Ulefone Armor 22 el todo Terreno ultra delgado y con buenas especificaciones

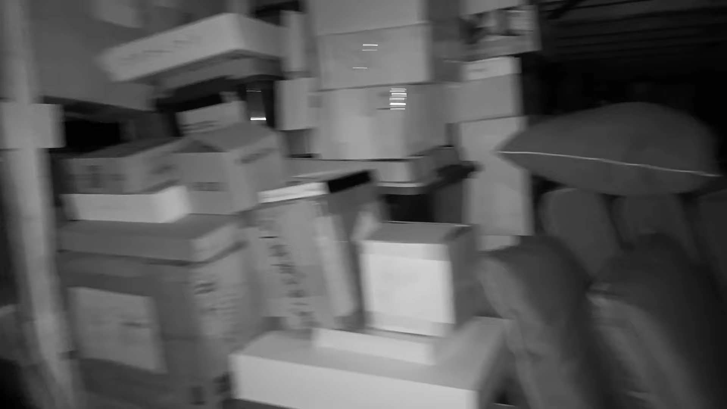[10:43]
Esto es una de las ventajas que vamos a tener con este dispositivo sobre todo en lugares donde no tenemos nada de iluminación. Va a poder recoger la data o la información y vamos a poder visualizar lo que hay en donde ustedes están capturando la imagen que con el ojo humano posiblemente no podemos ver nada.
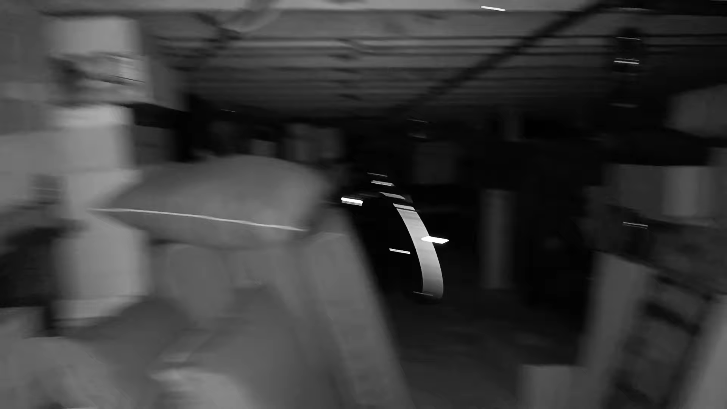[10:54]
Pues gracias a estos sensores vamos a poder lograr distinguir o ver lo que hay en esa área.
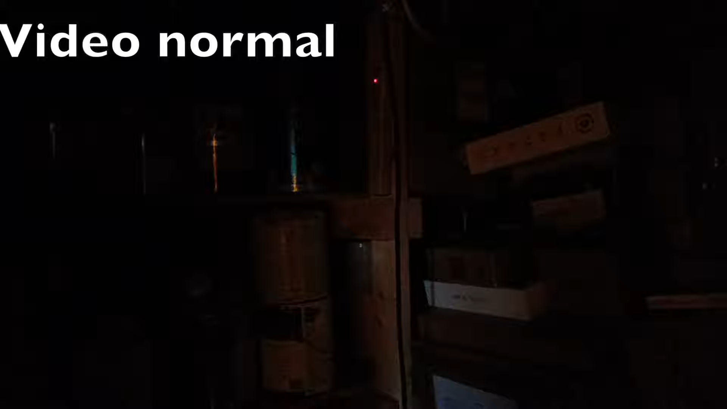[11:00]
Entonces, es una de las ventajas que vamos a tener. Pero he estado capturando también algunas imágenes en el lugar donde he estado y ahí ustedes pueden apreciar que efectivamente la calidad ha sido buena con este dispositivo.
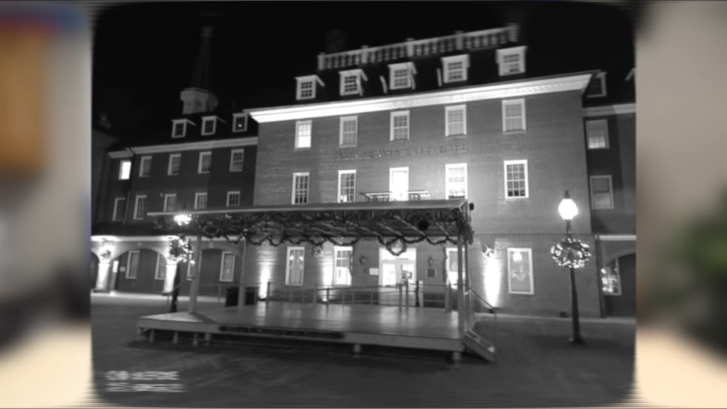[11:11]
Pero en donde más va a ayudar, sobre todo si has de campamento y estás en algún lugar donde no puedes
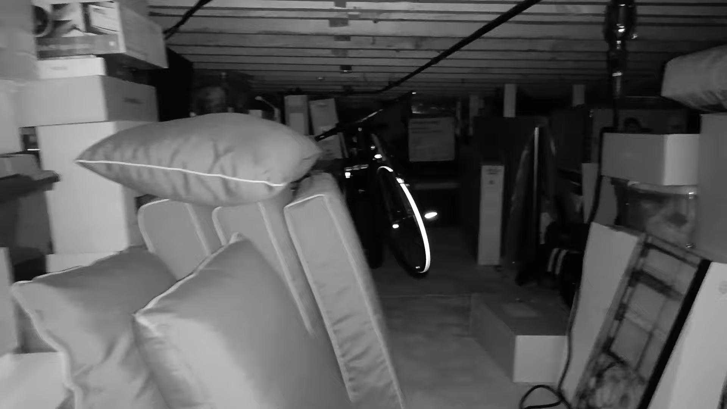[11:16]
visualizar nada al frente tuyo pues simplemente al utilizar la opción de Night Vision nos va a permitir poder visualizar por medio de esta pantalla qué es lo que tenemos al frente.